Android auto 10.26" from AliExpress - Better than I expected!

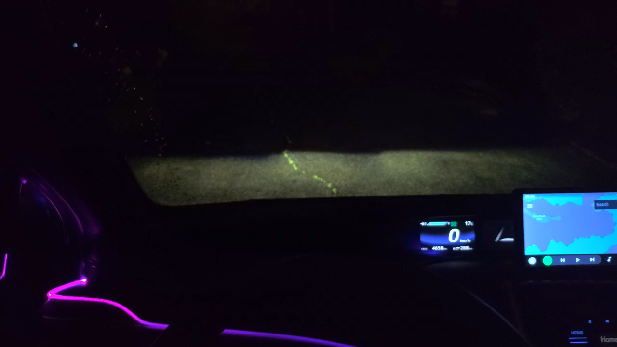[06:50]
So, this is basically what I see, which is the speed, which is kind of all that matters.
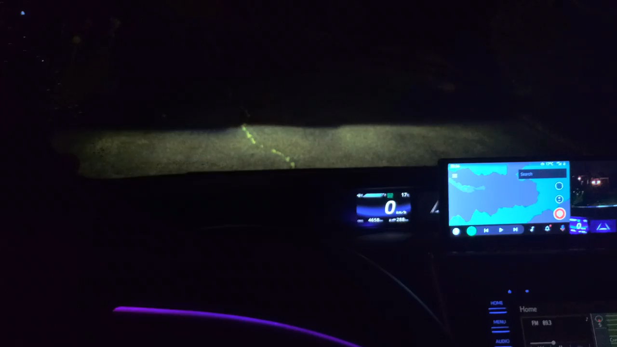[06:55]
Everything else, like, I'll just show it here because it's easier, but, um, everything else is warning lights and stuff like that, or radar information.